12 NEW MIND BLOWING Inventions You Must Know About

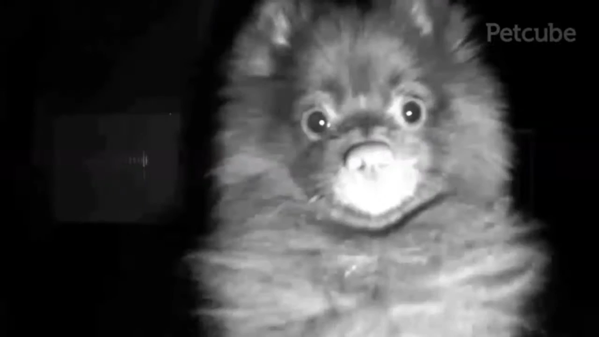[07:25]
it has night vision capabilities as well a motion detecting camera captures selfies of your pets